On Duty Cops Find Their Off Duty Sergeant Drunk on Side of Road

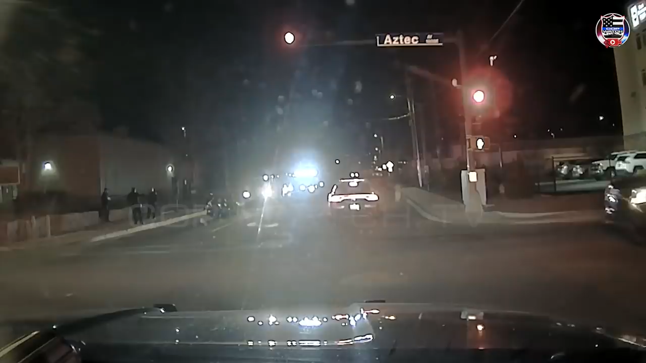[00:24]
Gallup, New Mexico police were patrolling when they noticed a motorcycle in the middle of the street with the rider trying to stand it up. When the officer made contact with the rider, she noticed it was someone from her own police department and started the call with a sigh.